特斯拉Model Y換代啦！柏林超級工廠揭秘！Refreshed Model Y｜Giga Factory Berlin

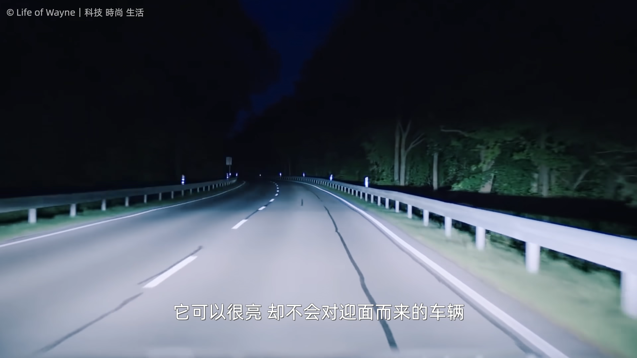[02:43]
老马说采用了精密的LED技术的新大灯呢它可以很亮却不会对一面而来的车辆行人和骑车的人造成炫目由于可以精确地控制照亮的范围后期通过